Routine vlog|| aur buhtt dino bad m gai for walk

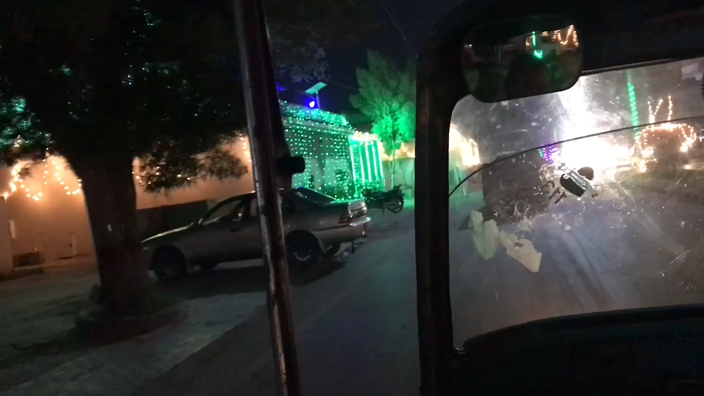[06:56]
پر اس طرح لگی ہوئی یہ پورا روڈ چمک رہا تھا ہر گھر پر لگی ہوئی تھی کافی خوبصورت تھا